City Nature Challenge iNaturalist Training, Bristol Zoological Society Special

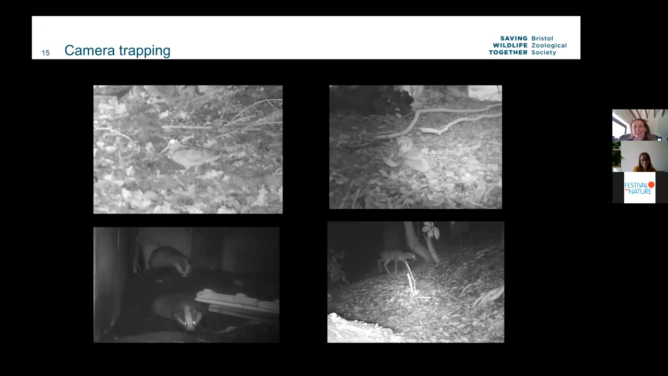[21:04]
species um there's our there's our badgers being uh cheeky as usual um in our little set that we've got and then at the bottom there you've got a uh young roe deer as well so we pick up a nice variety of species from the camera traps and then badges so as i said